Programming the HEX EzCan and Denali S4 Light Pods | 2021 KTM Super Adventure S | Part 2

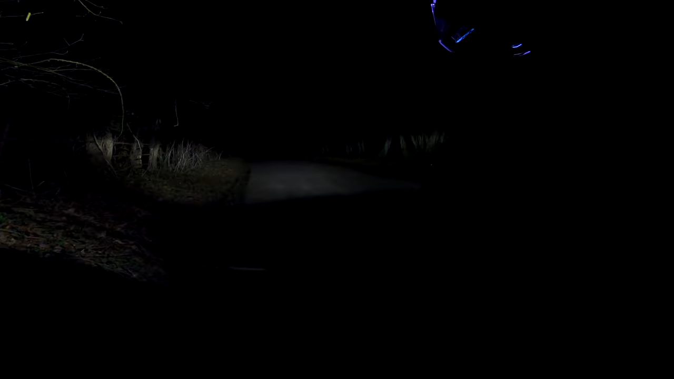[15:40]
So as you can see, it is more than bright enough. It is so bright. They're obviously LED. It gives plenty of light throw.
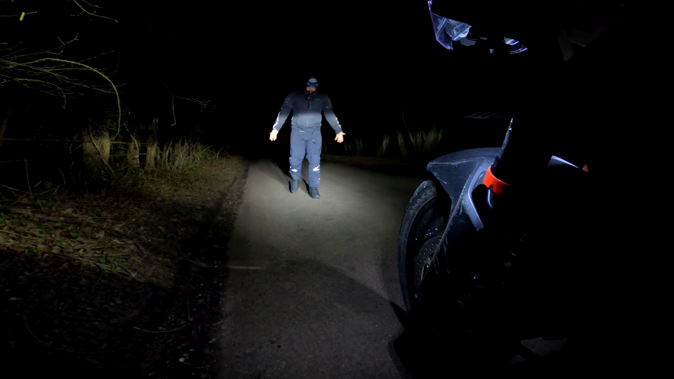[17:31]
Like literally all the way down, which is lovely. It means it lights up all the curbs, lights up all the side.
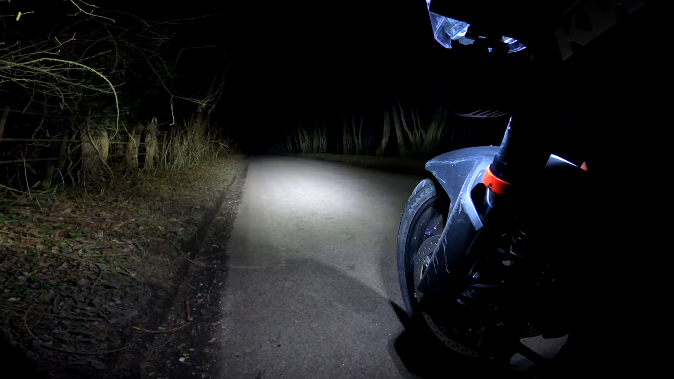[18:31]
I'm just getting little dark patches up there where this little moth's running around on the light.
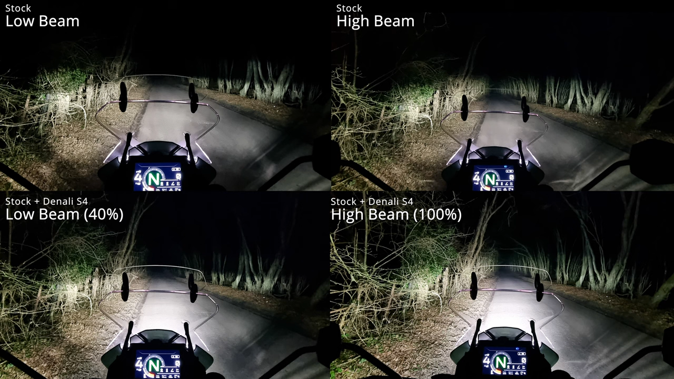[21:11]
I'm blown away. I'm so happy with these. Really, really chuffed. Now, this lane I'm going to go down is really dark. So I'm hoping we're going to get quite a good comparison.
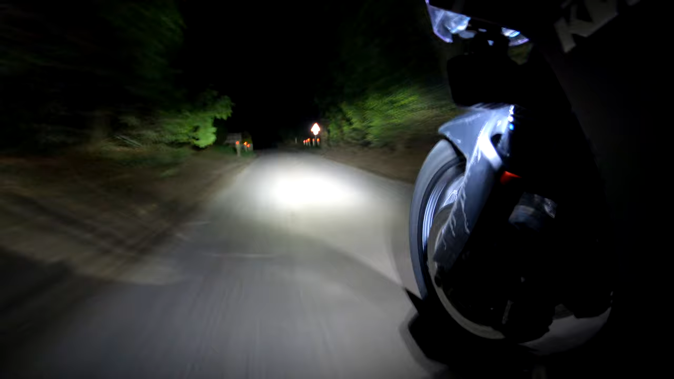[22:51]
That is just, I'm riding along in daytime. There is so much light there. Like, that is actually sublime.
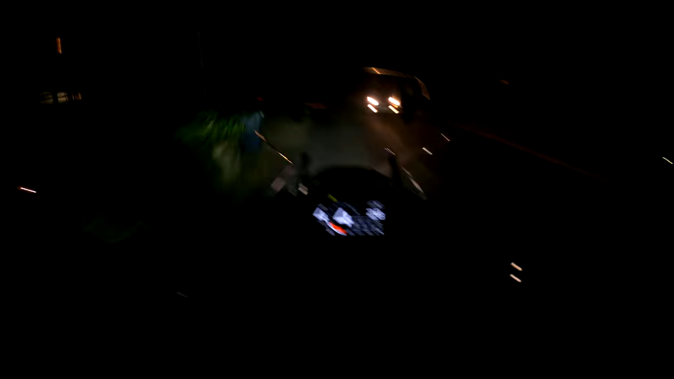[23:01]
And then all these people coming the other way aren't flashing me at all. Oh, look, this would be an Uber picking up someone from the pub.